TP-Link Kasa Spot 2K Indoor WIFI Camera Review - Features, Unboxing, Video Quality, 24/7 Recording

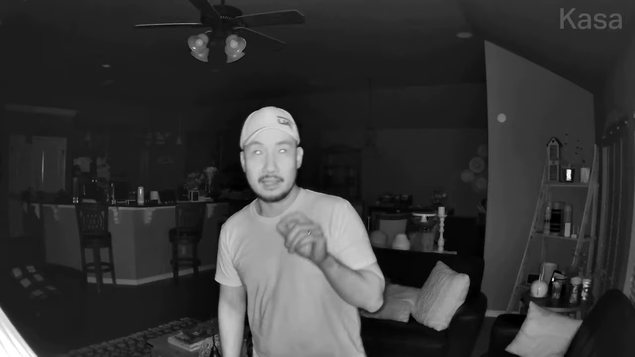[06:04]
what it looks like when I'm about 20 feet away from the camera.